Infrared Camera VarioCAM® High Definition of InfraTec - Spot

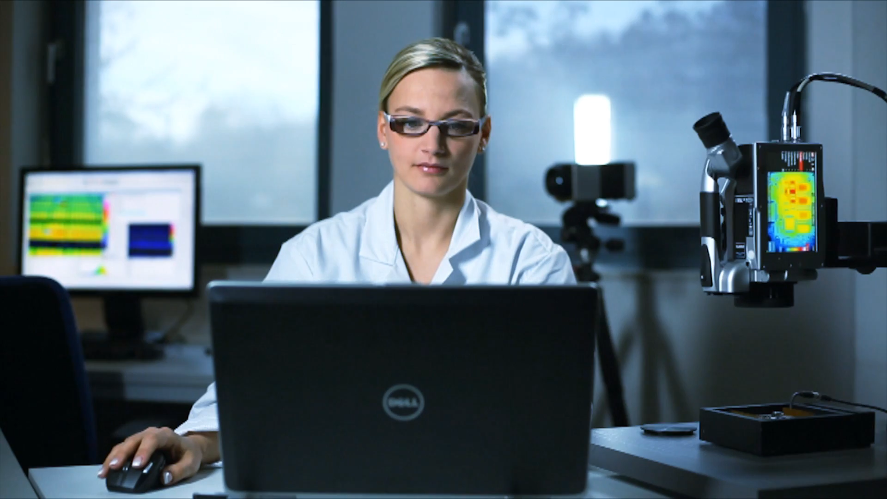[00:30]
top-class interchangeable lenses allow for universal application and guarantee for crystal-clear images